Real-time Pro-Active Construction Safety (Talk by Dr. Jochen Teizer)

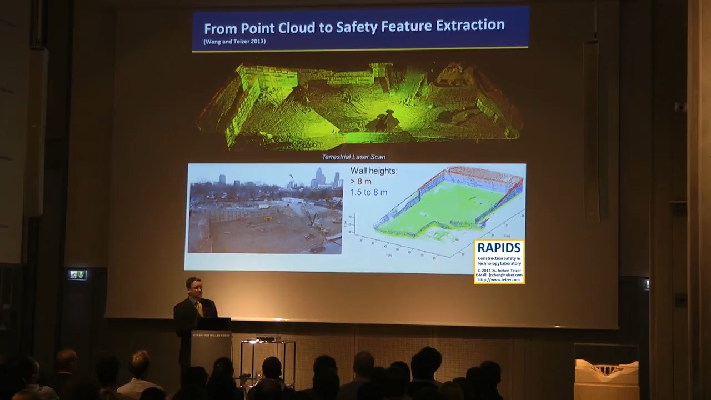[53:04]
Where he tells you exactly what is required by OSHA to figure out what is the height of the excavation. And if you reach a certain height level, you actually need to consult a professional engineer to design the retaining wall. And that's exactly what he did here. As a matter of fact, he also has found the upper line of the excavation pit.
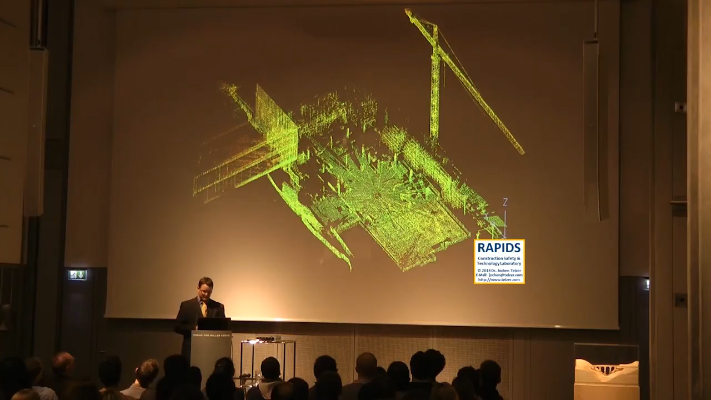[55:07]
Some algorithms that actually analyze the point cloud.
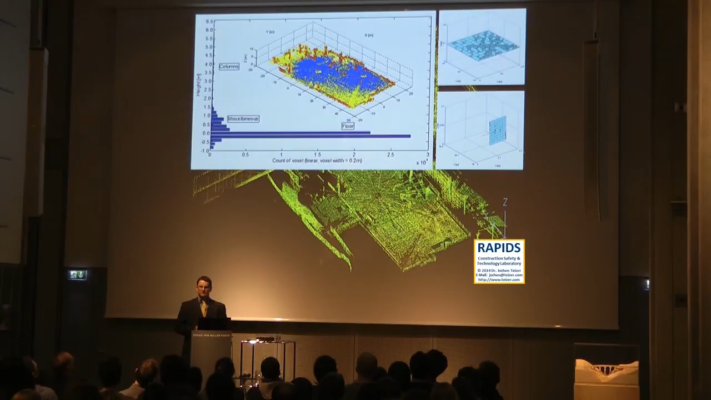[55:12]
Pretty simple algorithms, maybe. But and these algorithms actually allow you to find out where the columns are pretty automatically.
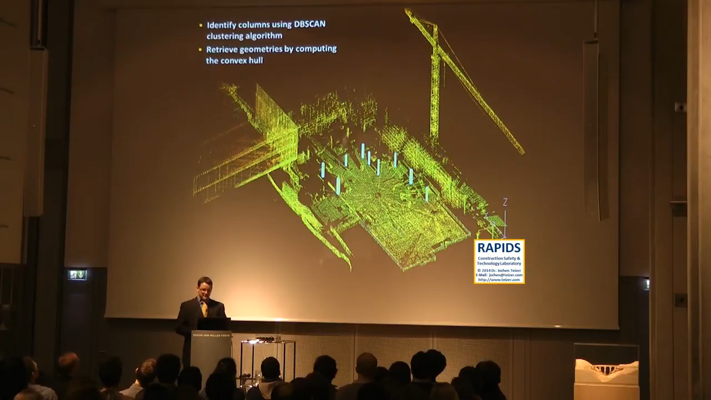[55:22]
And what we do here is we actually try to find these columns, identify them as an object,
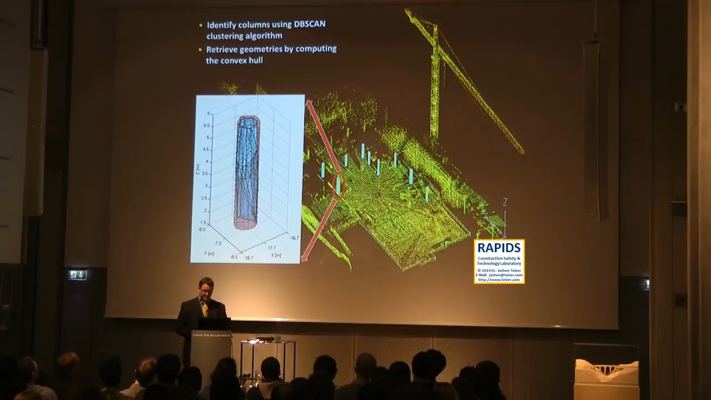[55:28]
and then actually do some ray tracing on it to actually identify where a tower crane operator cannot see the locations on a work site level where the workers operate. You found that's too particular. It's maybe not needed. I'm telling you, if you all have gone through the traditional Baubetriebs education, all you learn there is you put the crane somewhere where it can reach the entire site,